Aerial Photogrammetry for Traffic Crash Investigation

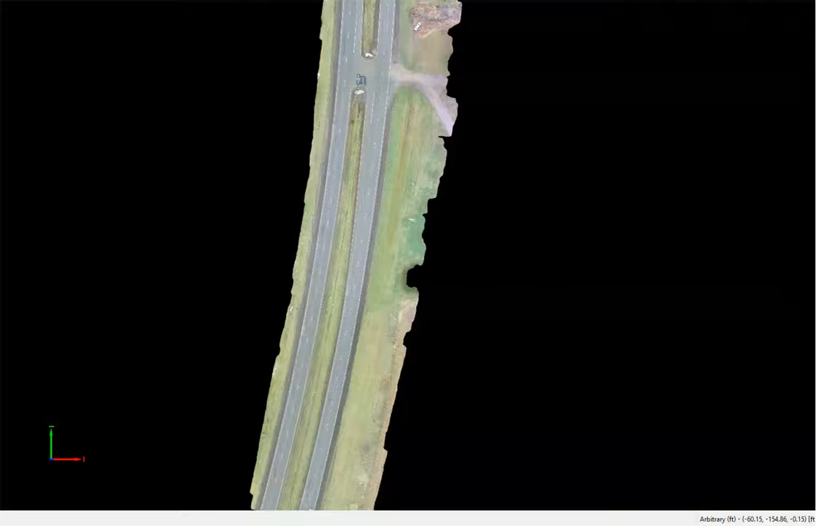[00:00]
This is an aerial photogrammetry model of a crash in November of 2015. The vehicle was located in a swamp area off the highway here.
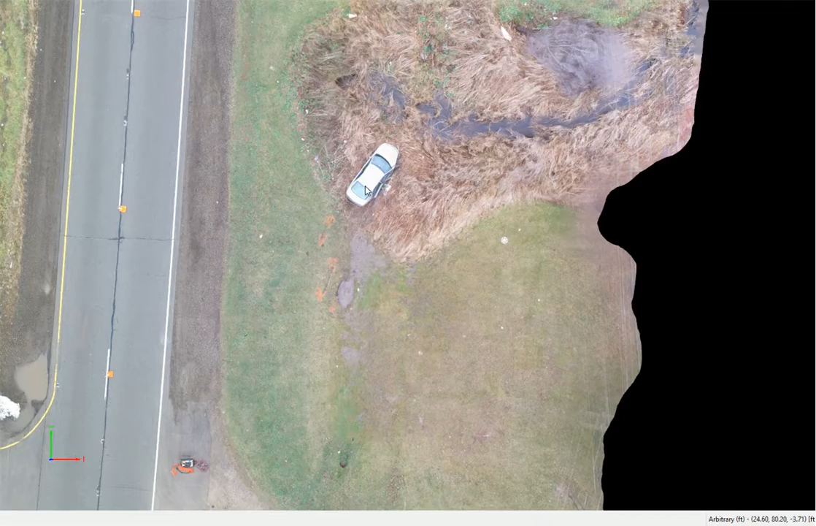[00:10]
The crash began when the vehicle left the road surface about 500 feet earlier or prior.
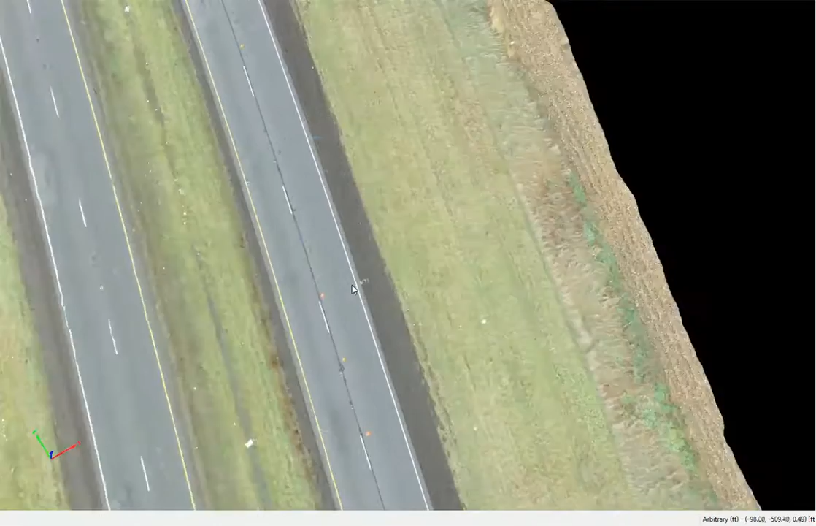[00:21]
Here's where the first tire mark and here's where the second tire leaves the pavement.
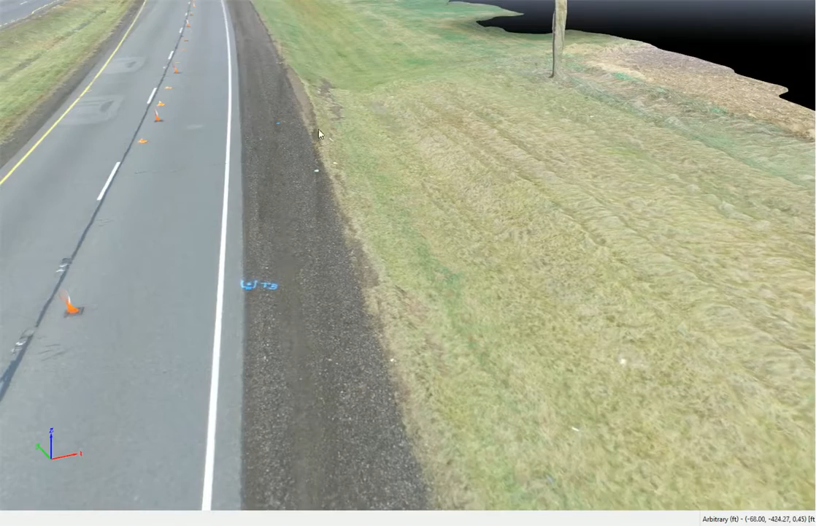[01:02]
how the vehicle left the road surface and traversed along the drainage area here.
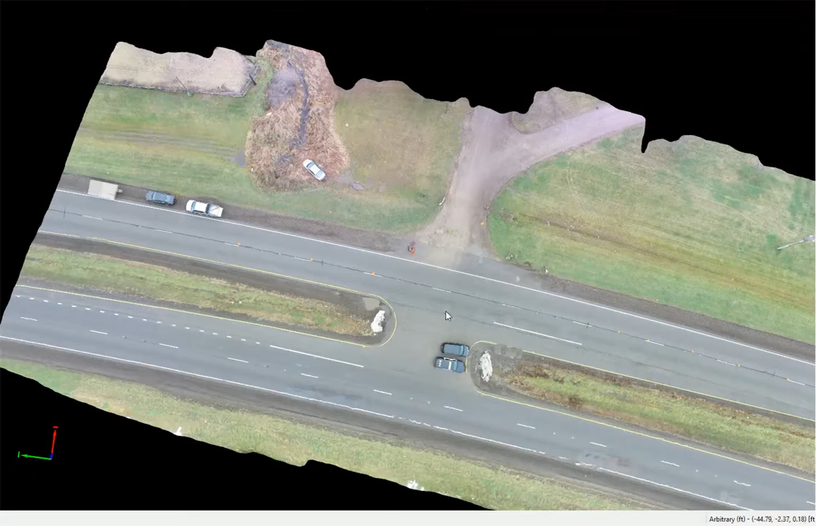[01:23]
The model is constructed from approximately 300 photographs taken by a drone.
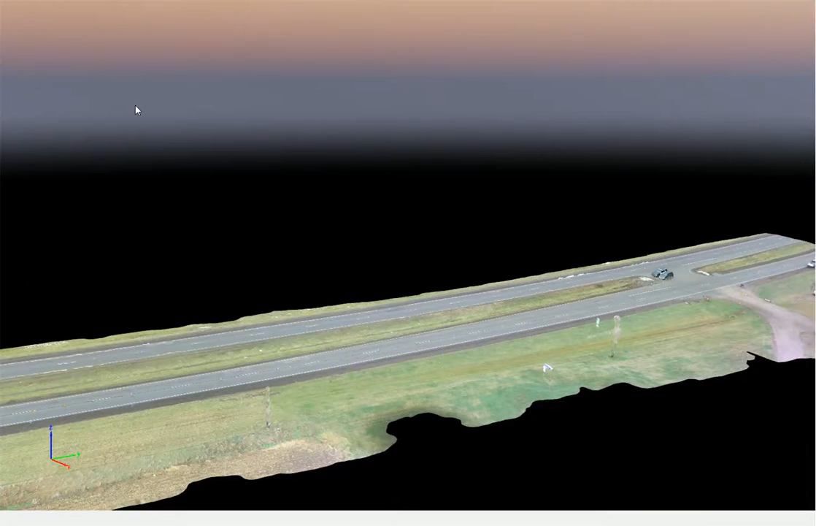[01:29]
I'll turn on camera views and you can now see where the drone was positioned at the time it took pictures over the area.
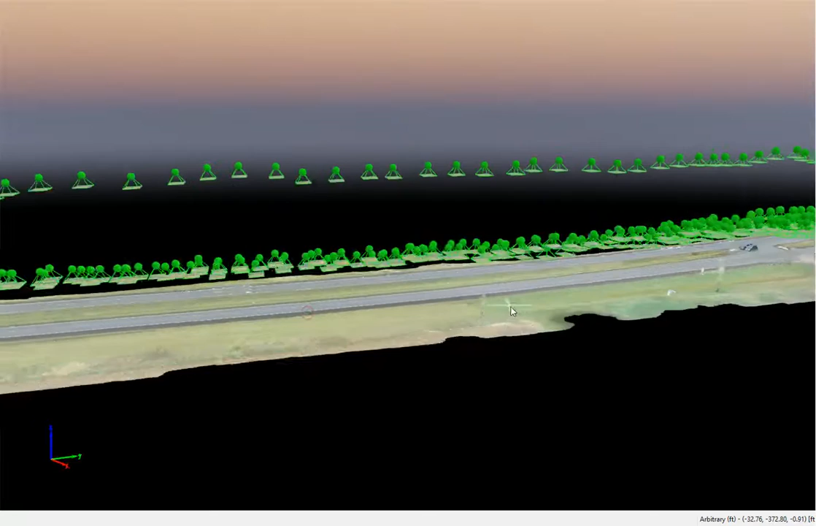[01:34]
So this upper level is a hundred foot elevation
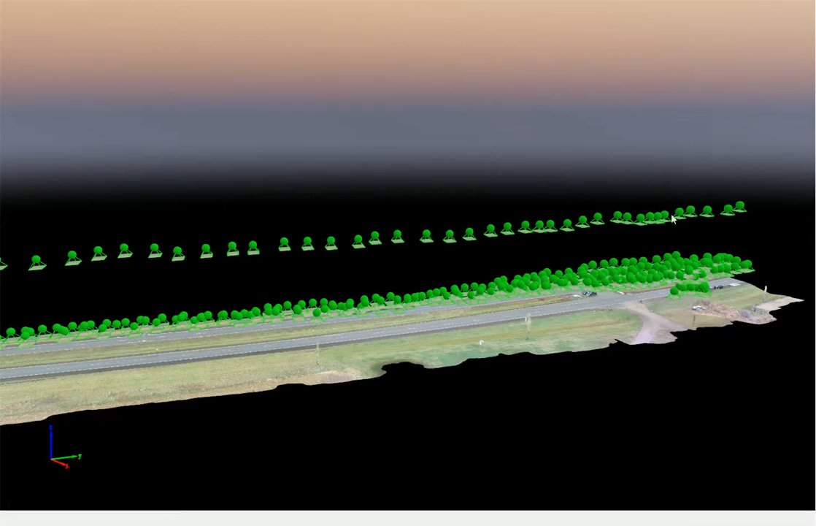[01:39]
and then the primary survey elevation is 50 foot and then we did take a few 25 foot elevation flights for a little bit more visual detail around the vehicle.
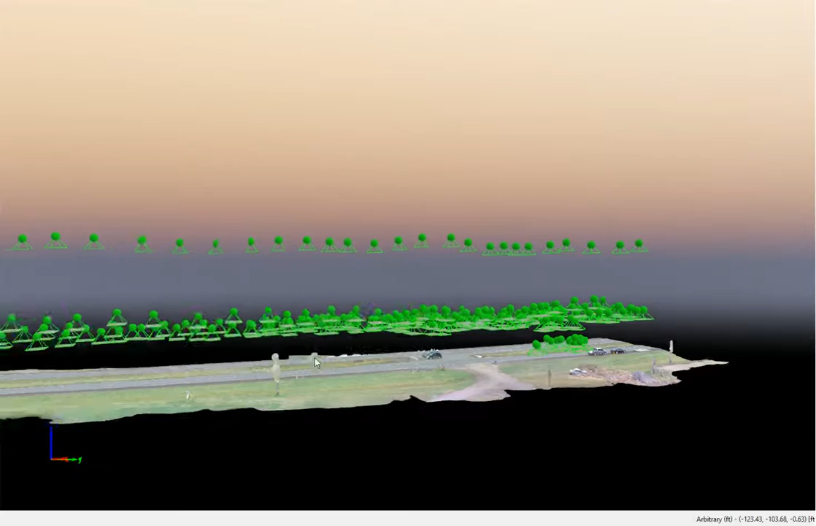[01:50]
This photogrammetry software then combines all that information to
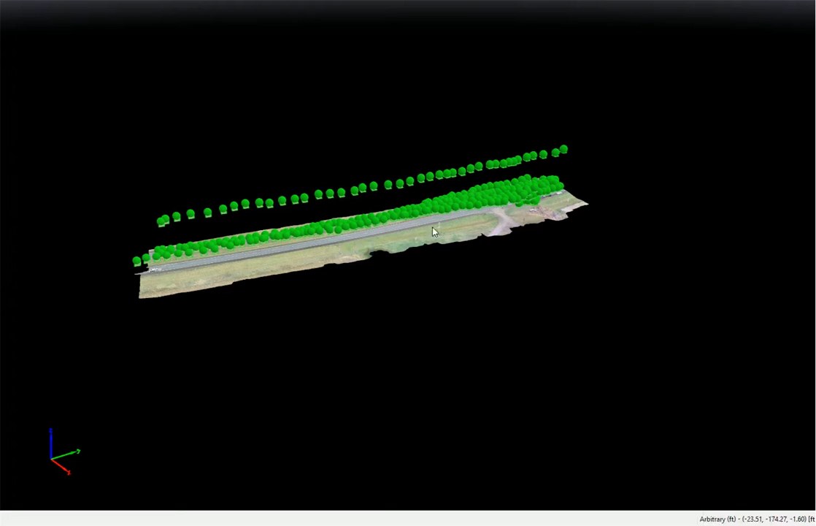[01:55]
create a three-dimensional understanding of the underlying space.
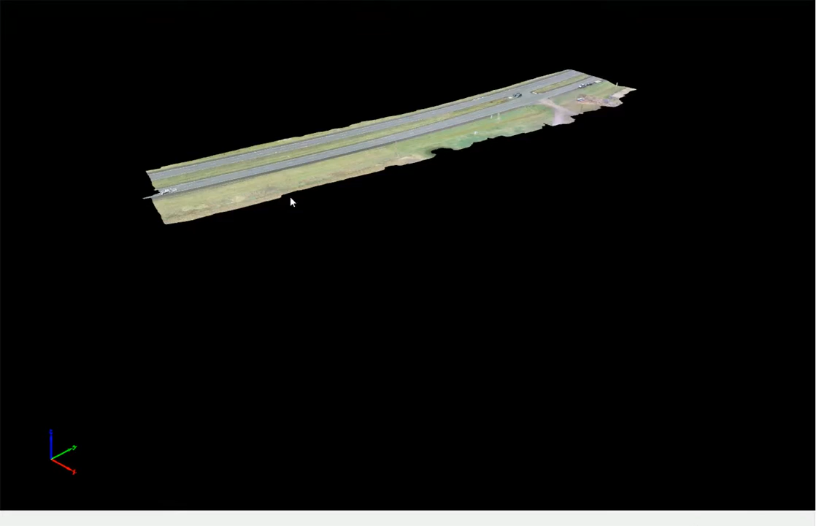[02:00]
To further document a crash scene we can record points on the scene as you might do with a total station or other on-scene measurement techniques.
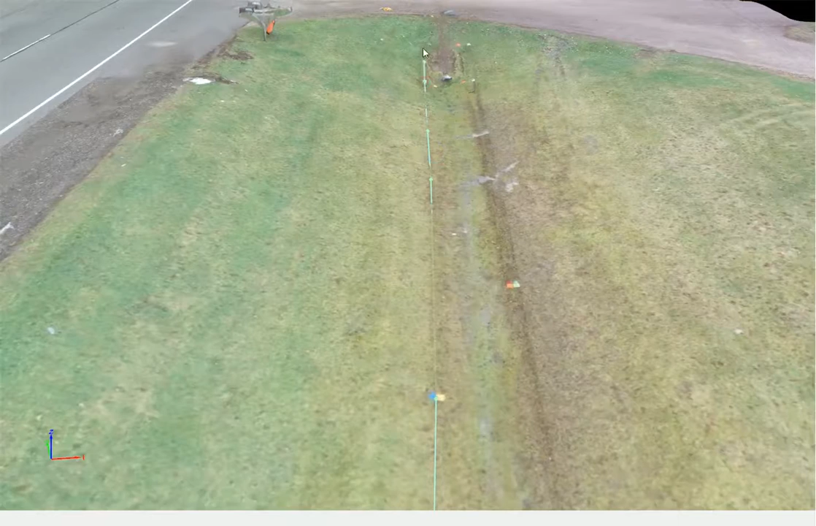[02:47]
Now with this line I can export this
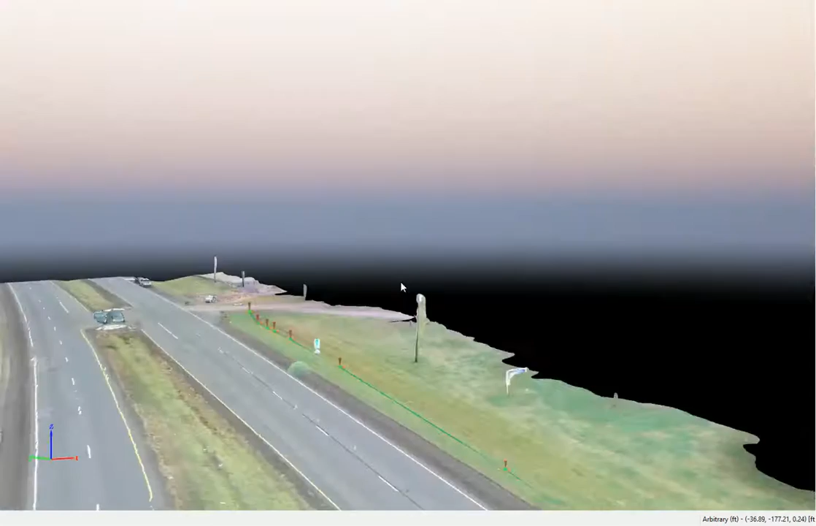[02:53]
as a tabled XYZ point list as an offset from the origin. We can also export that as a DXF file for importation into
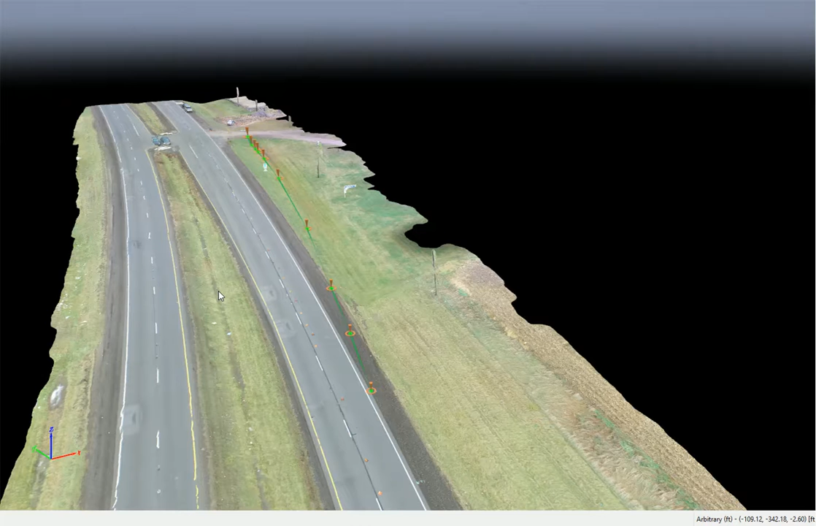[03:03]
AutoCAD and Crash Zone and some other crash investigation software. Using this approach you can save up to hours of time spent on scene doing local
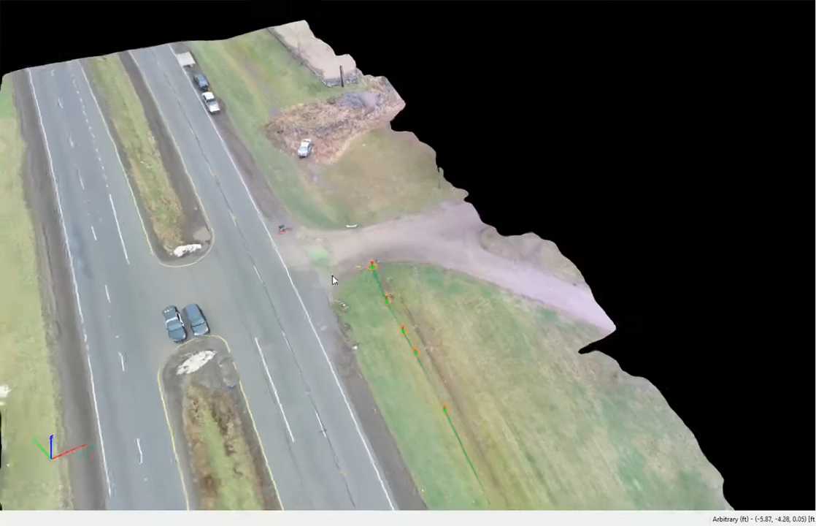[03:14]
measurements and still preserve all the information necessary to accurately document crash and support reconstruction activities.